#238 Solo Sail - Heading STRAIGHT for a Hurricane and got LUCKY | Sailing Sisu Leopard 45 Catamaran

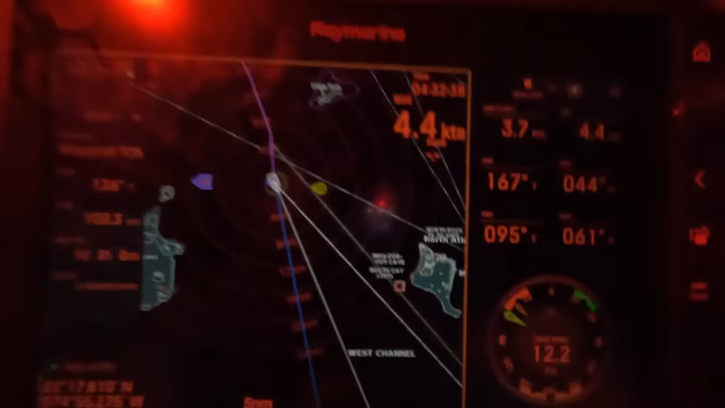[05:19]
can you guys see I'm so tired I need glasses to see but you can see I've tried to keep that one 40 around 40 and then our boat speed is is relatively calmish but you can see this little dotted line is where I should go
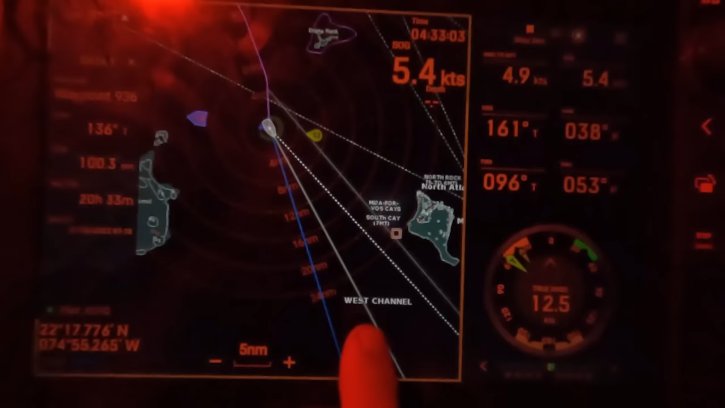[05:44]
this white line is where I'm looking or heading and then the blue line is where I'm actually going so I'm going way off course
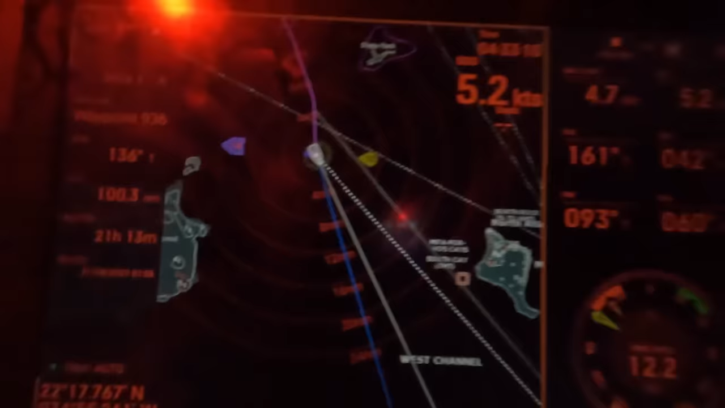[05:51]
way off the track and then you know you get this bumps as well
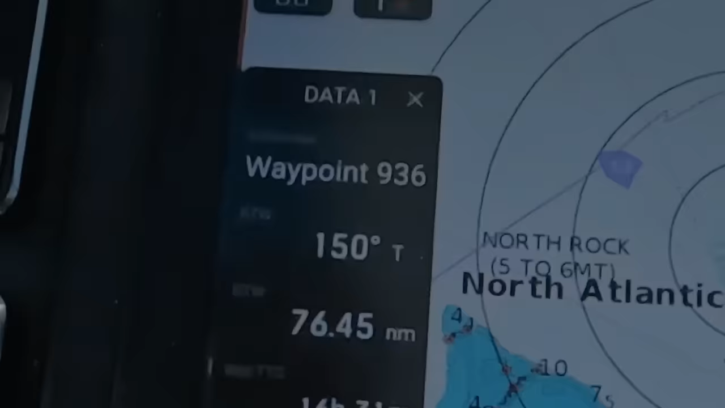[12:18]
lighthouse and I need to go lighthouse and turn a little bit like that if you can see here I cannot turn much because I'm already quite tight but we